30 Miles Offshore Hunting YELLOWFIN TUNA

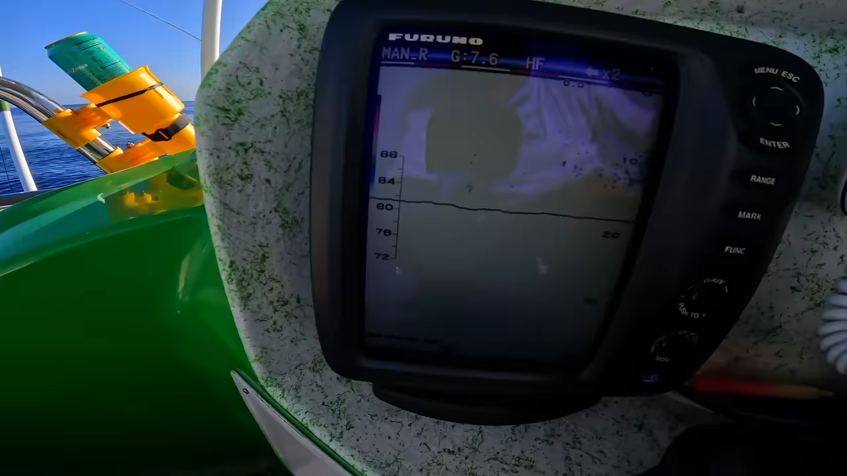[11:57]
we got big lures out we want to walk over and look at that pow in the middle of nowhere yeah look
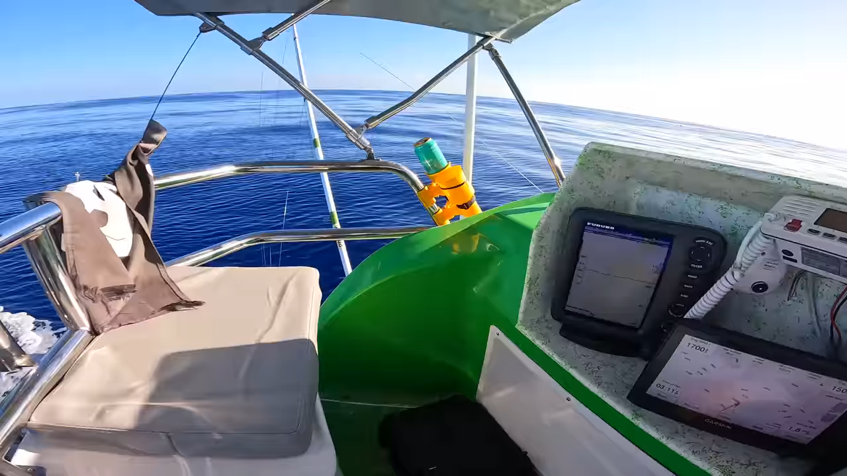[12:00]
at this pile on the screen man bro look at this pile that's big fish that's big fish
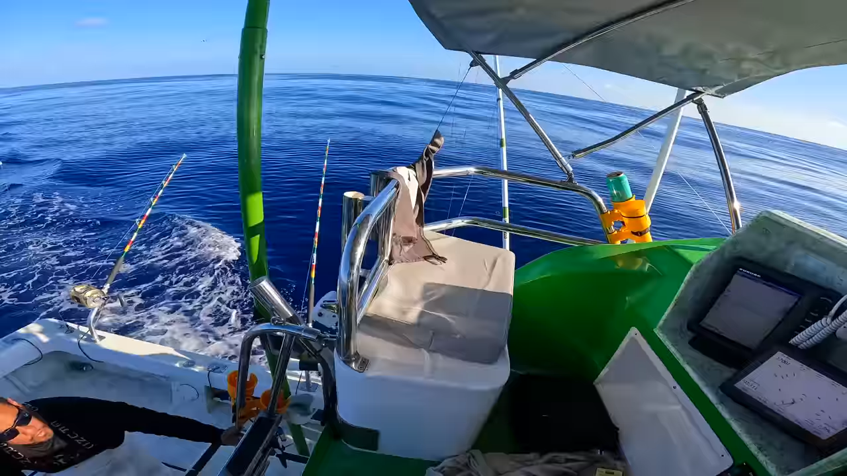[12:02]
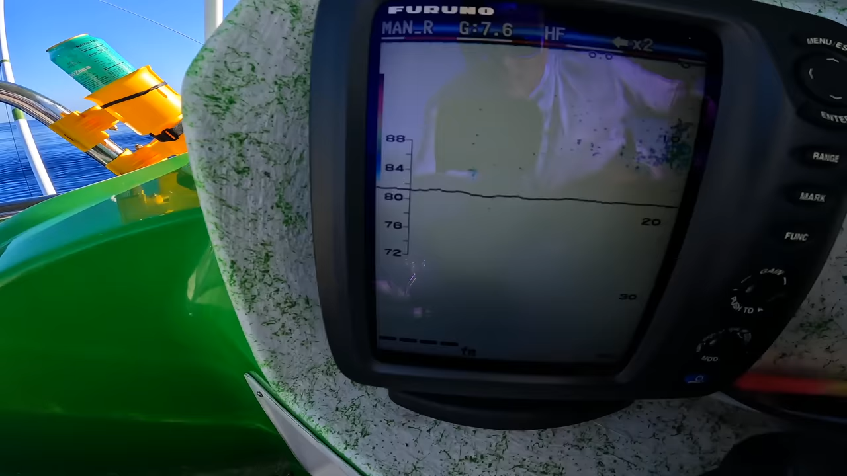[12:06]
that darkness is big fish it's like two giant houses this pile over here but I think it might be awful maybe I don't know there's a pile back